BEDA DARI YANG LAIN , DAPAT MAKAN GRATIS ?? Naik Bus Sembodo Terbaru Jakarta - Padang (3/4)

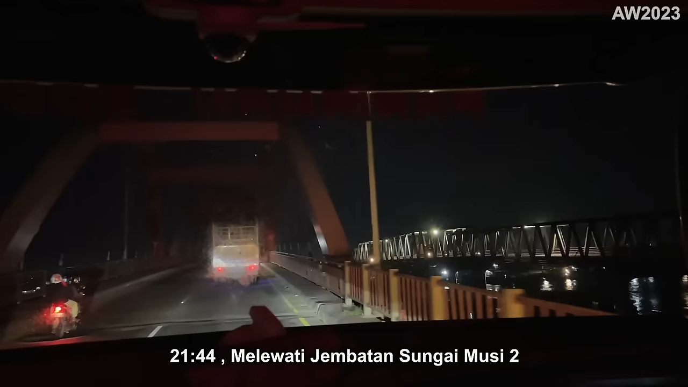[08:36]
Busi dua pak ya. Ampera sana, sana. Oh yang Ampera nggak lewat pak ya?
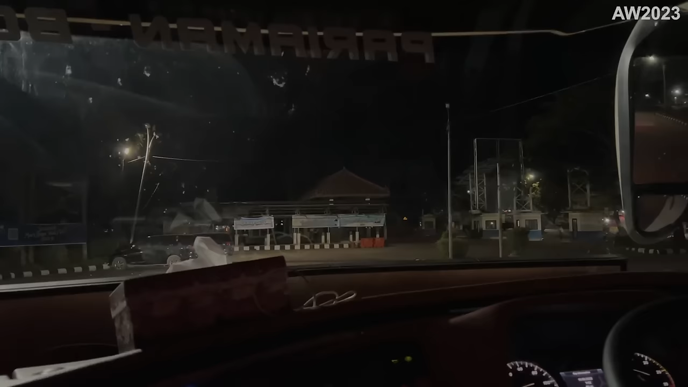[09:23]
Teman-teman, ini sekarang jam 22.08, kita sampai di Terminal Alang-Alang Lebar Palembang.
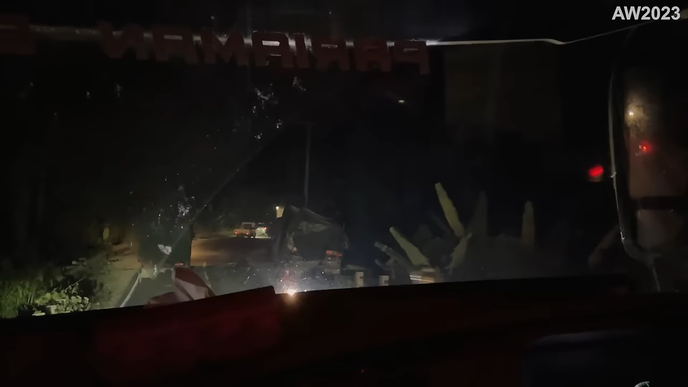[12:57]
bisnya mana, Bang? Oh ya Allah.
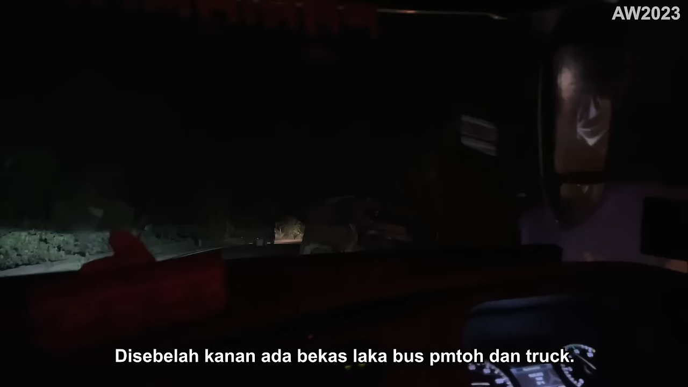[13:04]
Oh, sampai gitu.
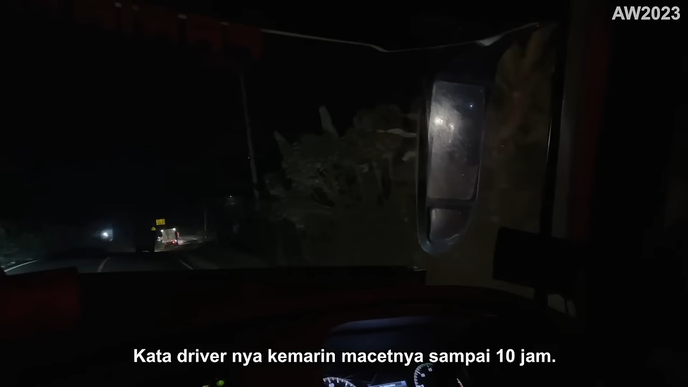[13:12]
Sampai parah banget, Bang, ya. Di samping dia, ya.